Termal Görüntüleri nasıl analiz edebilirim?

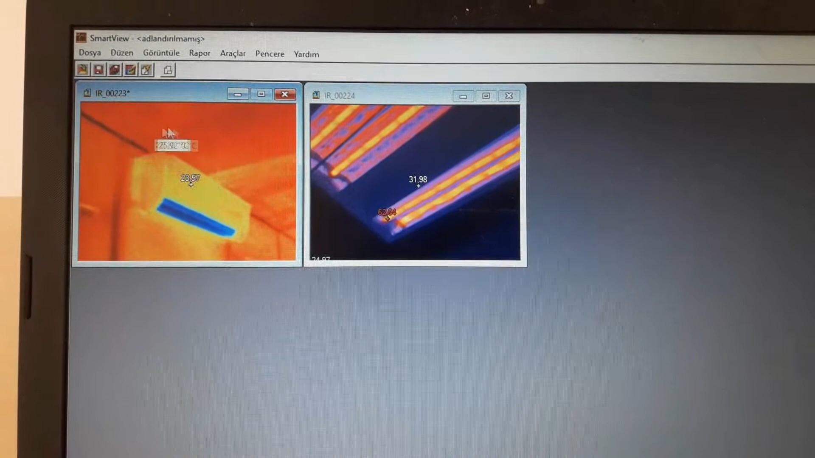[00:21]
Resmi üzerine gelip çift tıkladığımda analiz sayfası ortaya çıkıyor.
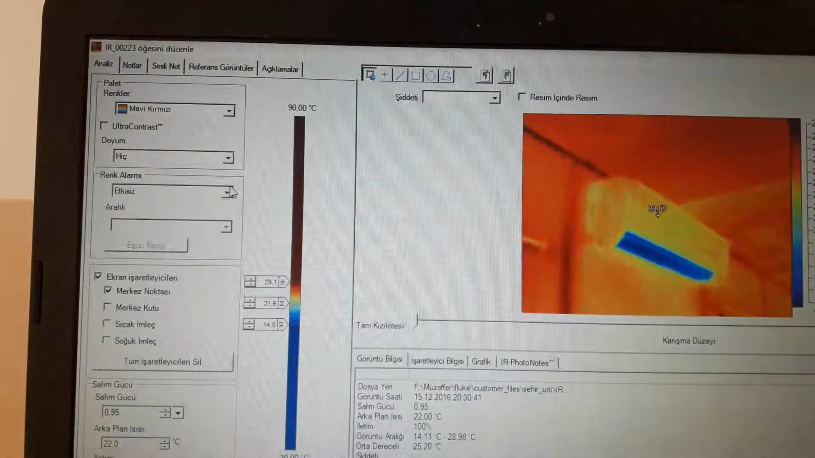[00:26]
On screen: scale top 90.00°C
Burada istediğim her şeyi yapabilmem mümkün.
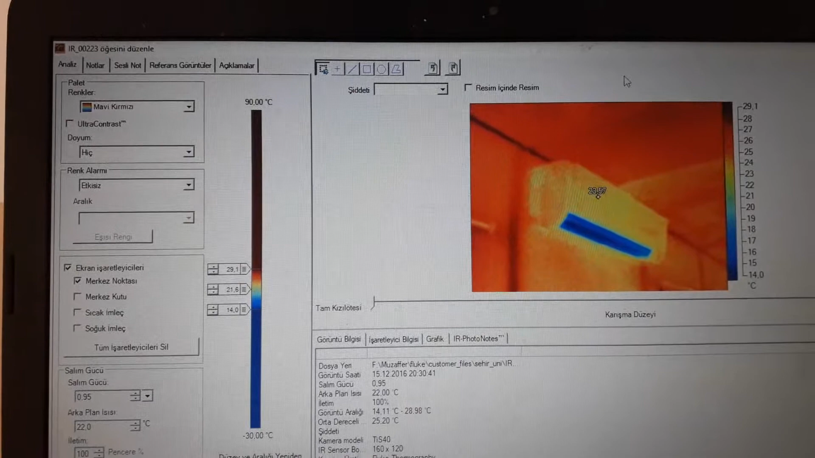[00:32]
Örnek, resim içinde resim ikonunu tıkladığımda dijital resim kenarlarda ortada termal görüntü haline gelebiliyor.
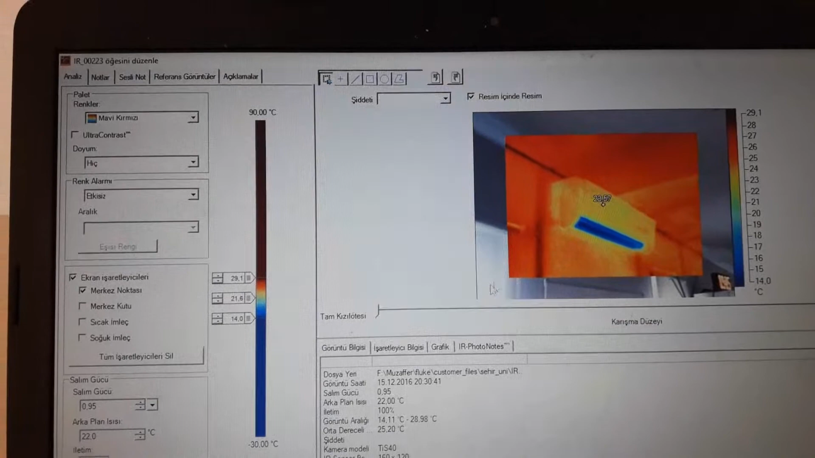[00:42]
Ve termal görüntüyü full görünür görüntü haline de getirebilmekteyim.
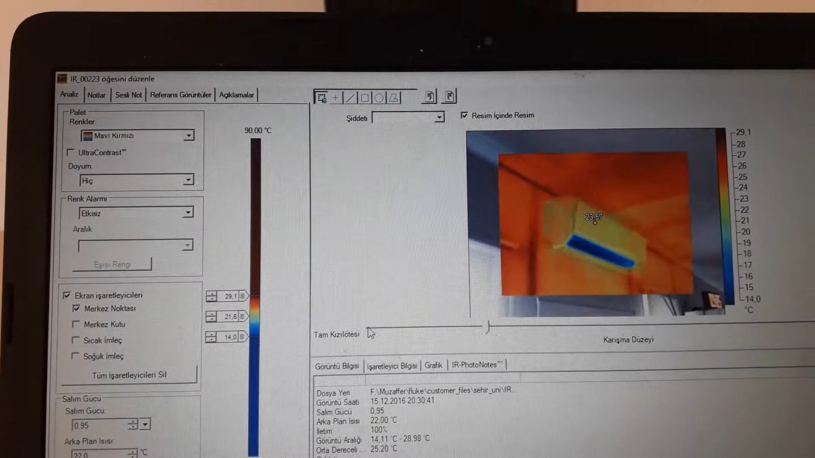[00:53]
On screen: scale bottom 14.0°C
Full termal görüntü haline getirebilirim. Ayrıca şuradan hafifçe mouse'u çektiğimde görüntüyü bir miktar daha büyütmüş oluyorum.
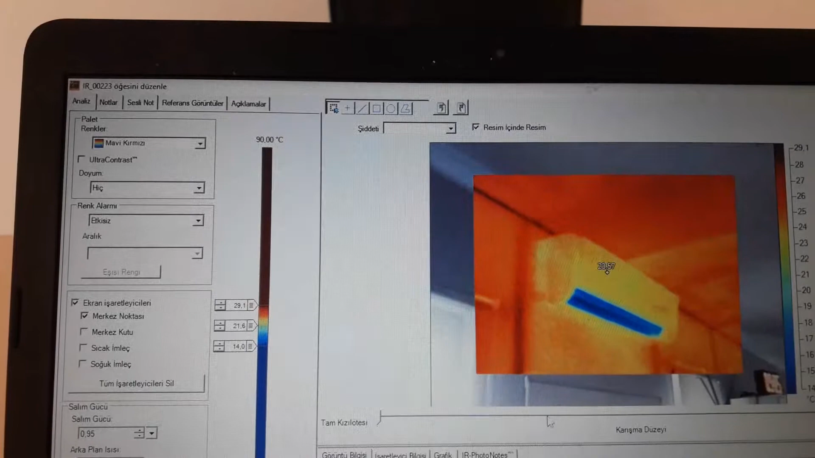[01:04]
Evet, resim içinde resmini kaldırdım. Sadece termal görüntü var. Burada da aynısı. Mouse'u gezdirdiğim her yerin sıcaklığını görebiliyorum.
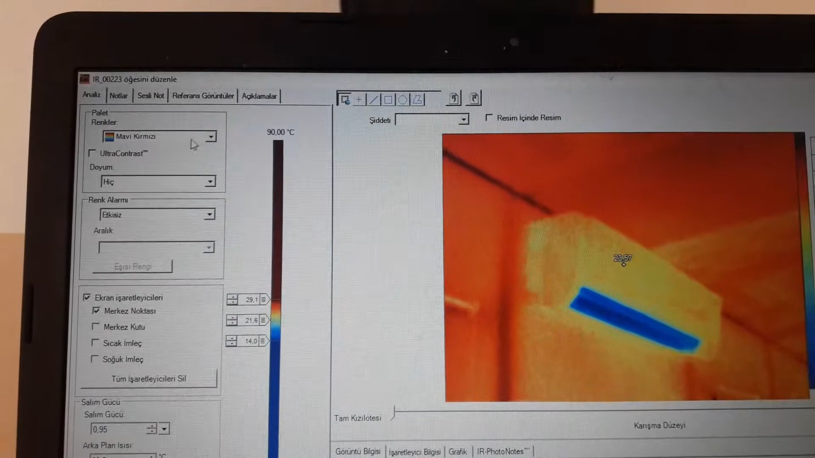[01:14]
Paletin rengini buradan değiştirebilirim.
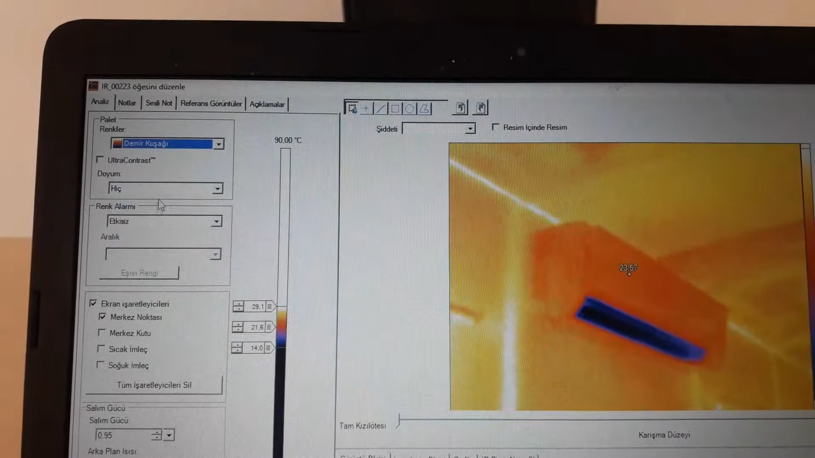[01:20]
On screen: scale top 90.00°C
Örnek, demir kuşu haline getirebilirim. Ultra kontrast yapabilirim.
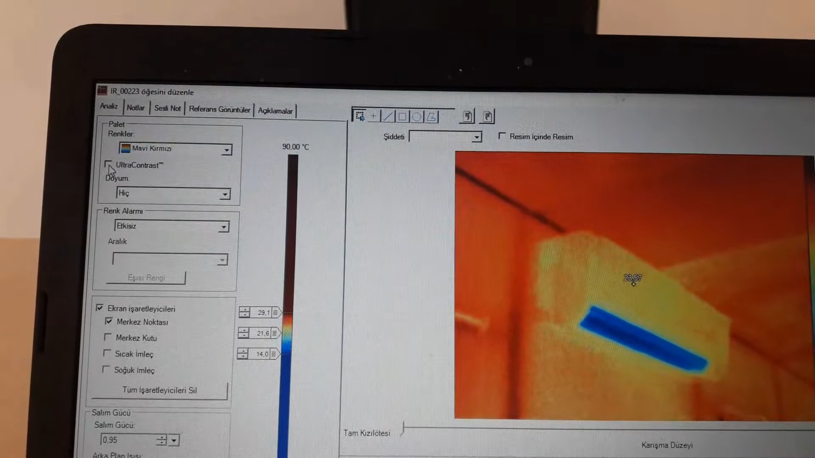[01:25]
On screen: scale top 90.00°C
Daha parlak bir görüntü elde edebilirim. Renk alarmı kullanabilirim.
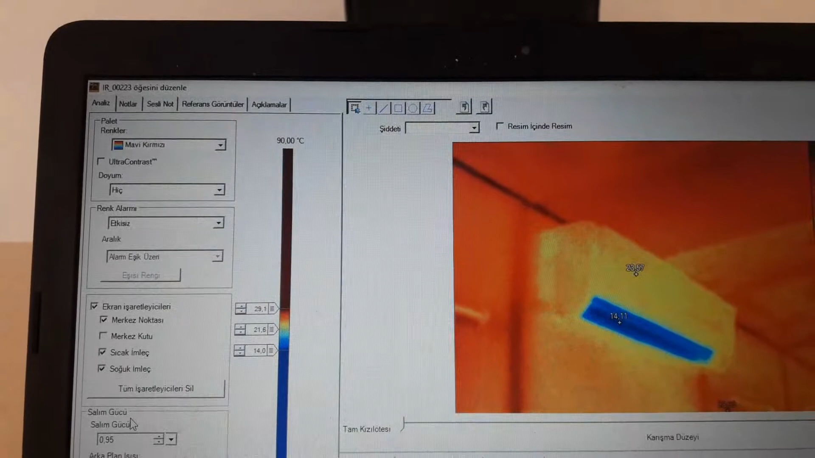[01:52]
Onları görüntüleyebiliyorum. Ve bu arada sıcaklık değerlerini de istediğim gibi değiştirebiliyorum.
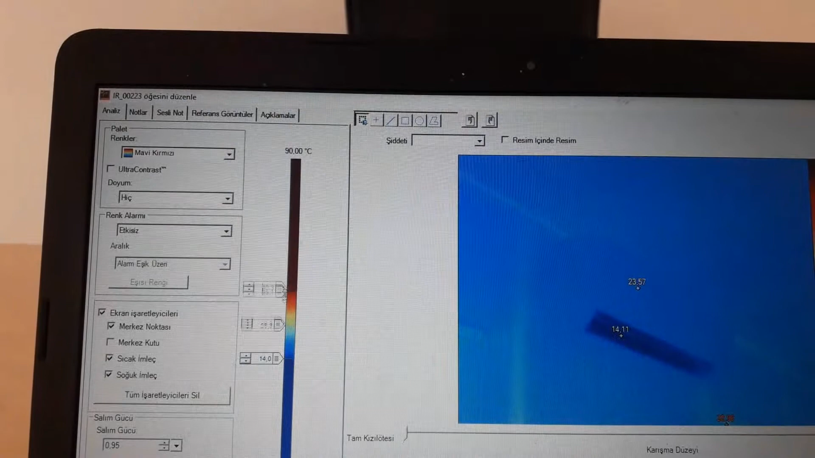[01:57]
On screen: scale top 90.00°C
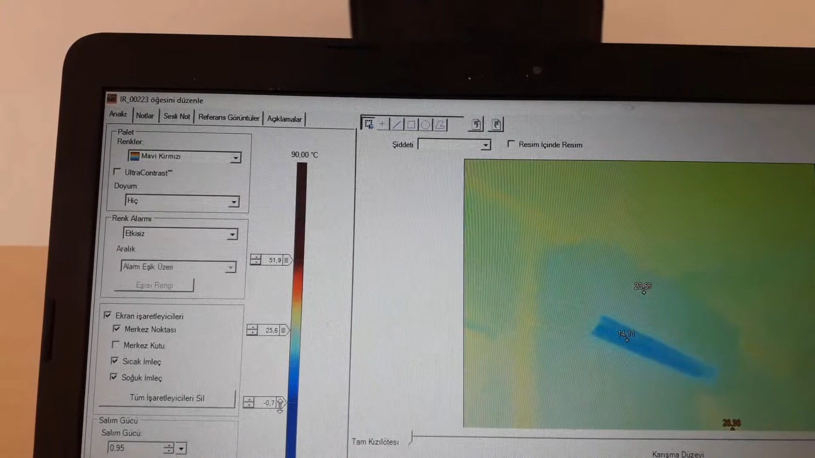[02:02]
On screen: scale top 90.00°C
Kaybolursam, resmin değerlerini kaybedersem hiç önemli değil. Yeniden ölçeklendir butonuna tıklediğimde eski haline kavuşmuş oluyorum.
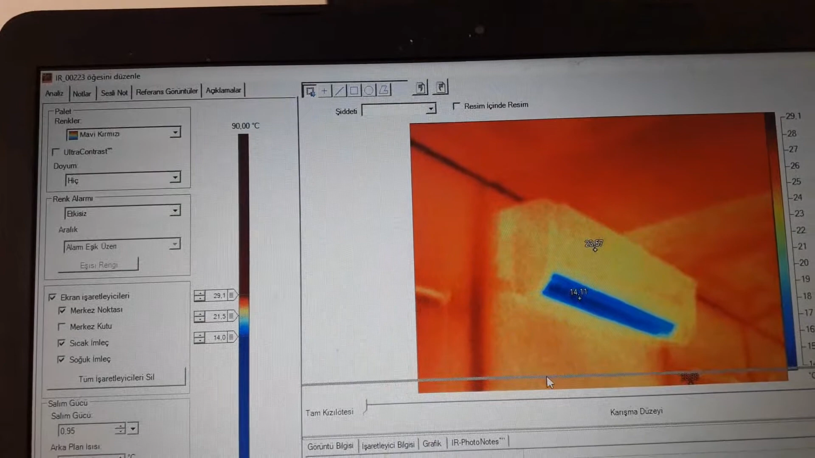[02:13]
Resmi biraz daha küçültelim. Bu arada ben buraya istediğim yere, herhangi bir yere bir nokta koyabilirim.
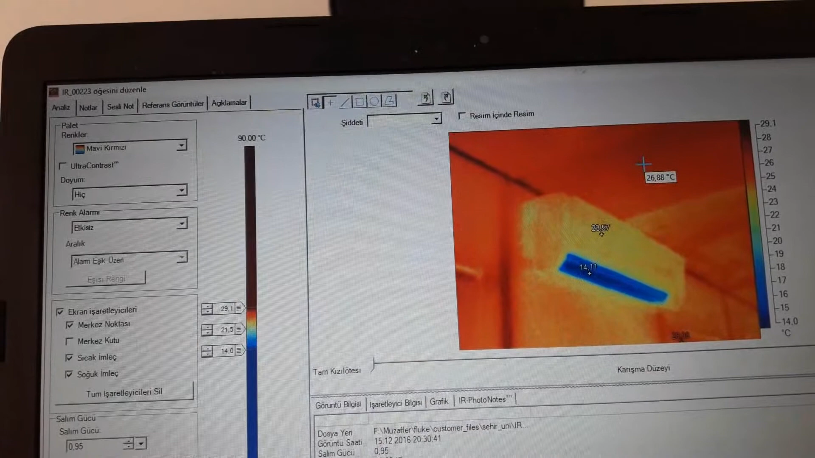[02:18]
On screen: spot 26.88°C, scale top 29.1°C, scale bottom 14.0°C
Bu noktayı işaretleyici bilgilerinde görebiliyorum.
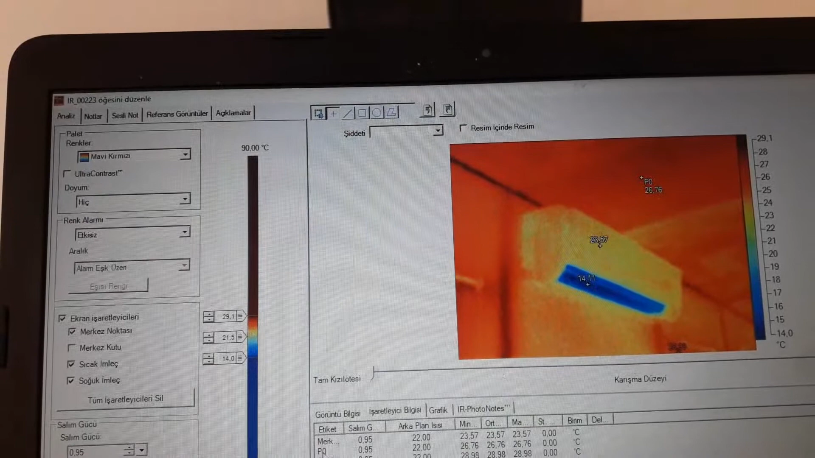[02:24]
On screen: scale top 29.1°C, scale bottom 14.0°C
O noktayı çift tıkladığımda noktayla ilgili açıklamalara gelebiliyorum.
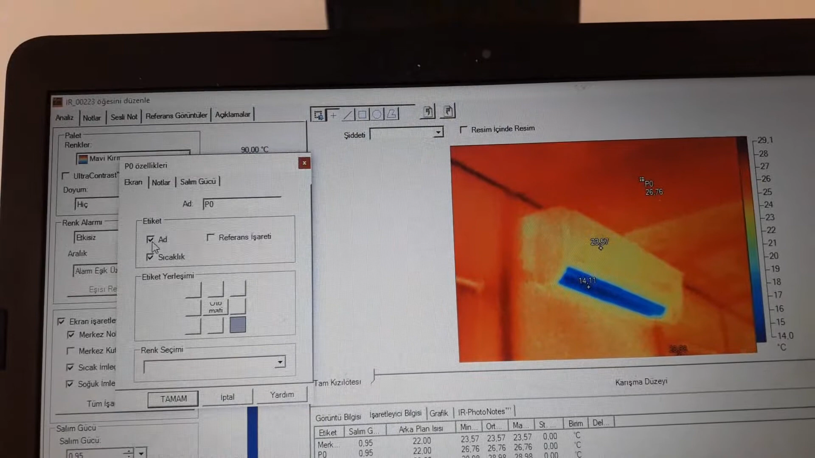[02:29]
İsmini burada gördüğüm gibi değiştirme imkanım mevcut. Yazısı sağa gelsin, sola gelsin. Onları ayarlayabiliyorum.
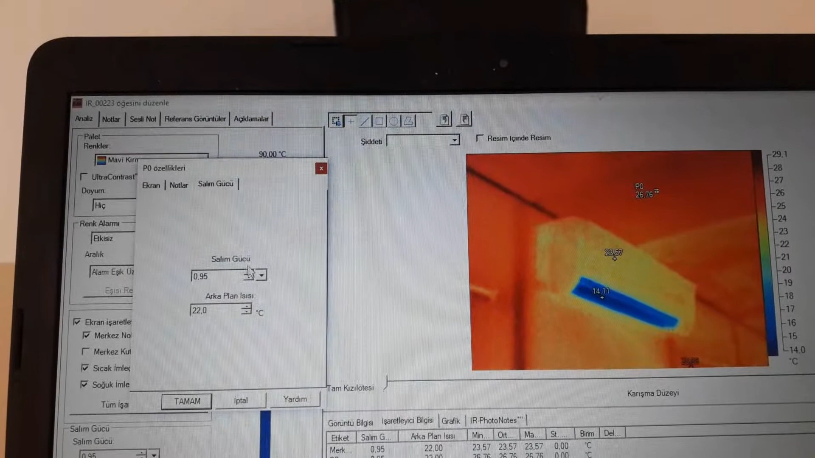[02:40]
İstersem de buradan malzemeye göre emisiviti oranını girebiliyorum. Örnek veriyorum.
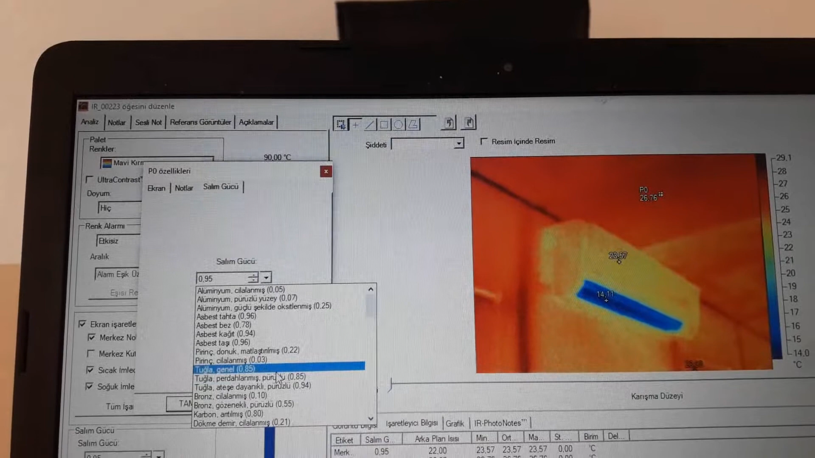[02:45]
On screen: scale top 29.1°C, scale bottom 14.0°C
Burası duvar. Tuğla olarak bunu değiştirdiğimde